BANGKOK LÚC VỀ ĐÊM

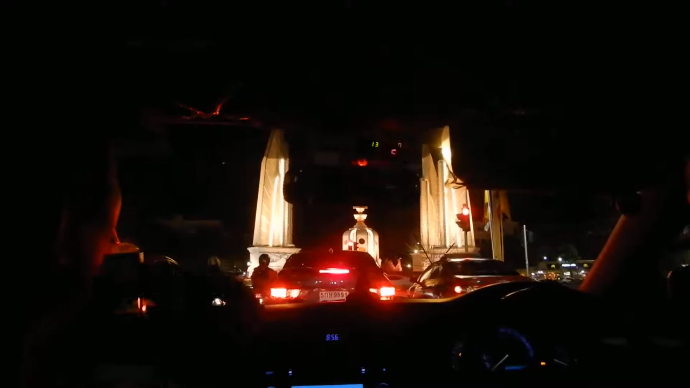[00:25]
then you move further and the left you have a King Palace, and then you have a.